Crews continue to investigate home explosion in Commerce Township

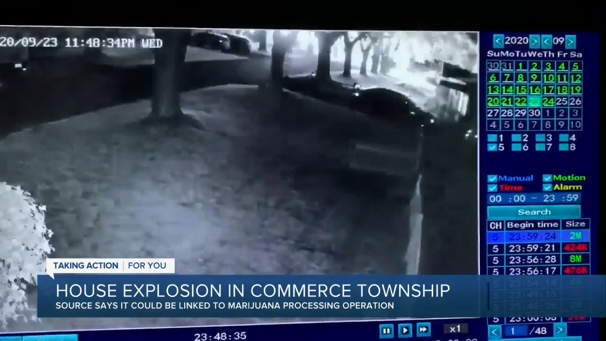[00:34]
Huge white explosion and then that's, you know, just they look like a nuclear bomb went off and you can actually see the dust from my house actually got rattled loose. So it was pretty intense. The dispatch call coming in around 1230 in the morning.